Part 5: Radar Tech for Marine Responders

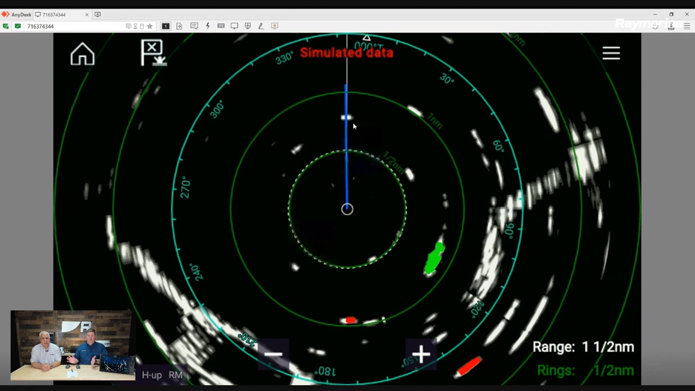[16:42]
or sorry, moving away from the center of the scope. Uh, these reds would be moving closer and all these gray targets. These are all stationary or holding position relative to where we are. They could be, uh, at the same course and same speed we are, um, and just maintaining a constant distance. So, right. All right. So back up in that menu where we turned the Doppler mode on, I'm going to turn it back off for now. Uh, we have sensitivity. And I think this is the same menu we were looking at previously, right? Right. Exactly. Another way to get in here. Just a different way to get to it. Okay. Uh, targets.
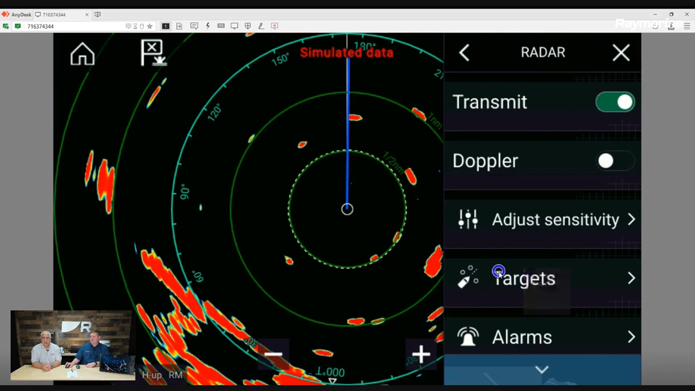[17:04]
Yeah. We'll skip targets for another day. Yeah. That's probably a more advanced topic, but that has to do with target tracking and AIS. You'll find that sort of stuff in there. Uh, radar related alarms. Yeah.
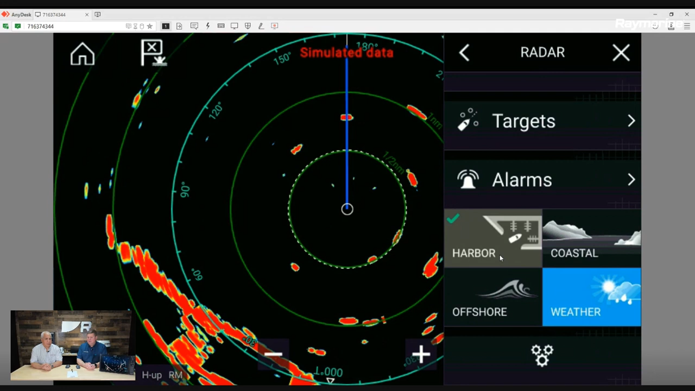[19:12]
Um, but some of the other radar models don't have that weather mode because they use a slightly different technology. Um, so if you have a quantum, you'll see whether if you have something else on your patrol boat, you'll see perhaps some different options in there. Right. Well, very good. But I think there's also some advanced, uh, settings. That's really the final thing down here. Um, you'll see that gears menu in the bottom of every Ray Marine menu. And this is to really get into the, oh, the nuts and bolts and the installation parameters for the radar.
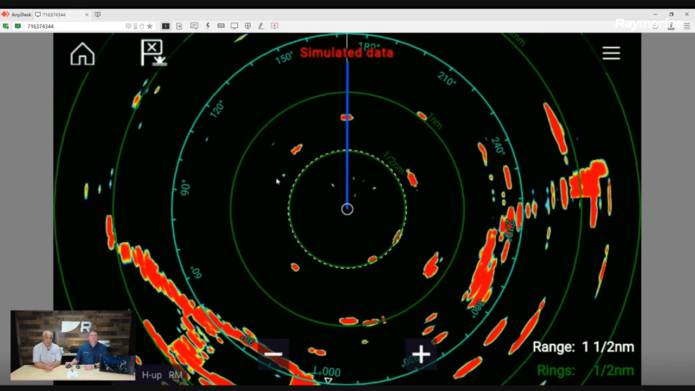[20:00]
Sometimes it comes in handy. Can you describe what it is? Right. So, you know, Jim radar overlay is very simple. It's what it says it is. It's overlay on top of your chart. Um, in the past, you know, our radar overlays were not great colors.
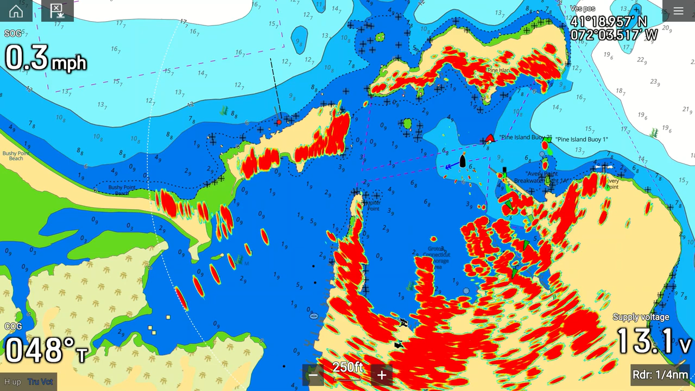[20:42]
a break wall or whatever it might be, you know, you could associate very quickly that, hey, that actually is a target and it's good to, you know, to train yourself how to be able to see that. If you see a vessel, you know, target out in the open water in the chart, you know, it's going to be a boat of some sort.